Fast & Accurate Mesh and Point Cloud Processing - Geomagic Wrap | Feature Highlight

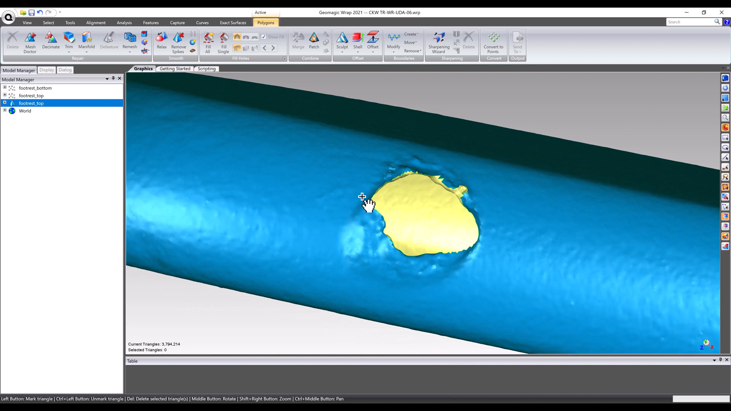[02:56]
The problem with this method is that it leaves behind a lot of unwanted data that needs a second selection to clean up, not the most efficient method available.